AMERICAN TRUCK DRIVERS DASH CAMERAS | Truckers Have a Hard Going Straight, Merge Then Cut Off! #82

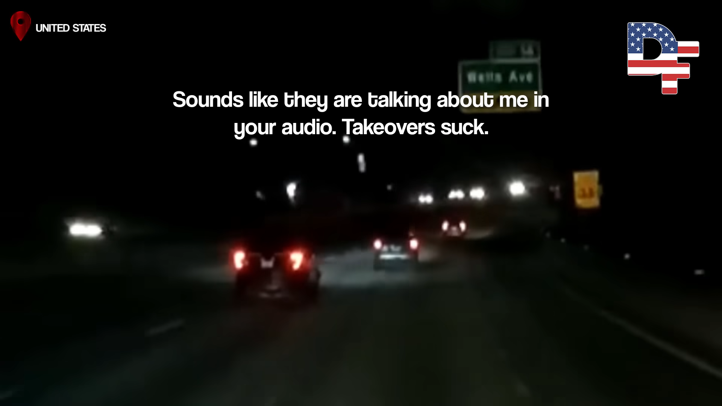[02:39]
Get that motherfucker! Ah, get him! Light is out. He did too. Yeah. Is it a truck? No, a car. How fast is he going? No, he cut fucking right in front of me. Oh, and really? Then he cut right in front of that cop. And then he got in the other lane. So that's the language. Anyway, so it's their birthday. It's kind of a landmark occasion actually, because this is the first birthday where the twins have wanted their own party.